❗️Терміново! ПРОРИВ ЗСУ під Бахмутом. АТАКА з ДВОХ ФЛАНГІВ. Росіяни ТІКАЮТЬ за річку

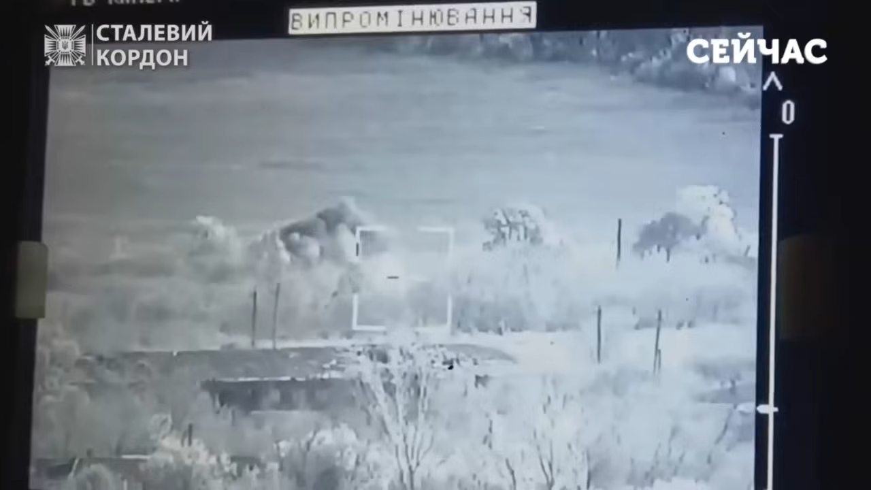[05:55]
Попали, що працює. Попали, попали, попали другу. Немає, ми попали в нього. Два, мінус два, мінус два. Вон дотікає два штуки. Давай осколка, давай осколка. Права частина.